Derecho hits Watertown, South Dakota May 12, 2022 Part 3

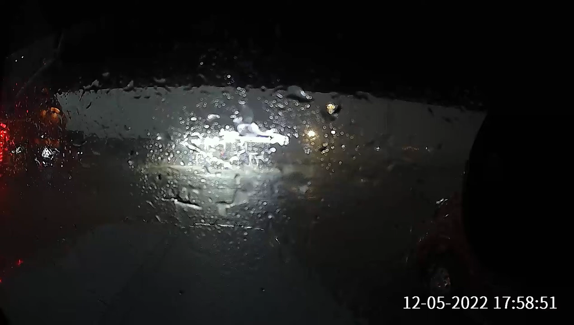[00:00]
Yeah, I think we got a tornado here. I got 80 mile an hour winds right now. We're gonna get fucking rocked around here. And people are still trying to drive in this bullshit?